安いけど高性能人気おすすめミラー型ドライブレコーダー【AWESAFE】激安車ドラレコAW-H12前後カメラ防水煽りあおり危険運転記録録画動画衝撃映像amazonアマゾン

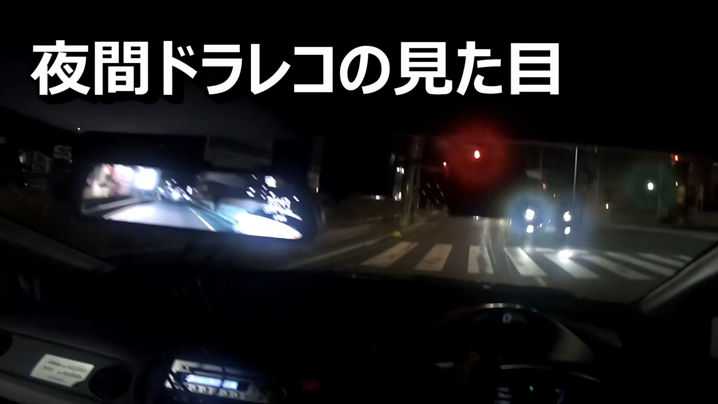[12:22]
これがね夜の映像になります夜はね液晶画面綺麗にはっきり映りますねこんな感じで見えてます見やすいですねとてもミラー型ドライコーってこう液晶画面で明るくなるから車
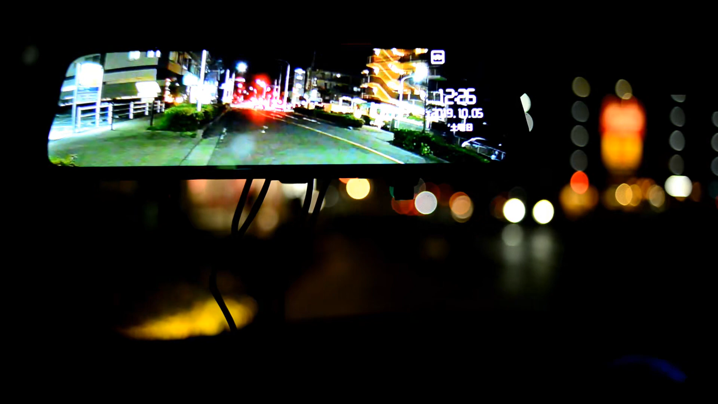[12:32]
内がちょっとこうおしゃれになるんですよねそこもねミラー型のいいところだなと思いますこれが夜のね街中の風景ですけど
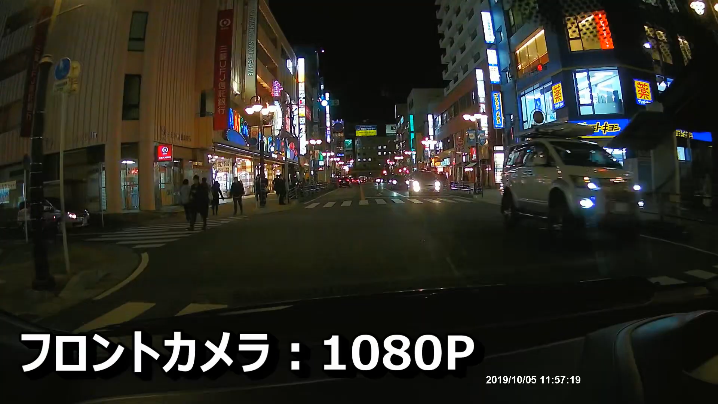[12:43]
まあどうでしょうかね悪くないですよね普通にこう歩いてる人とか前からの車のね様子とかはっきり分かりますもんね
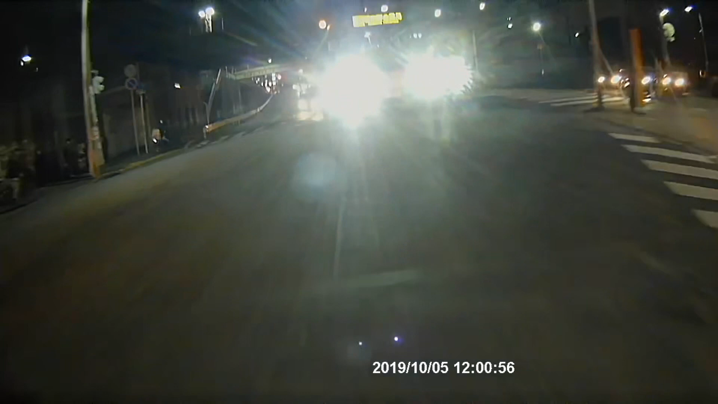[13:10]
でもこれだけねナンバー映ってるので映り方としては悪くないですねドライブレコーダーでほんと全然ナンバー映んないドライコもあるからこれはね映ってる方ですねこのドライコナンバーしっかり